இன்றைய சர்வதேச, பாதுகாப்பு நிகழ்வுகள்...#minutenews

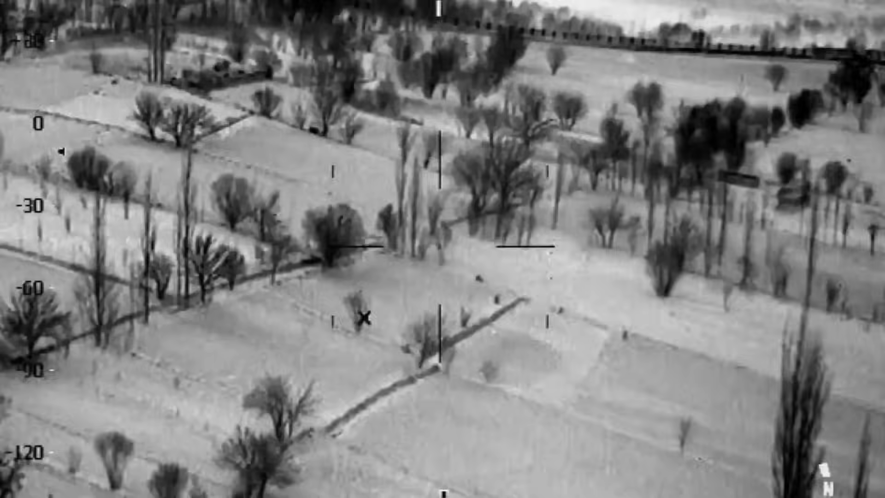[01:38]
நிருத்தில்துக்கு Google Night Vision Technologies அதுமா தேர்மல் இமைஜ்ரேடார் இதல்லாம் பம்ப்பதுத்திதான்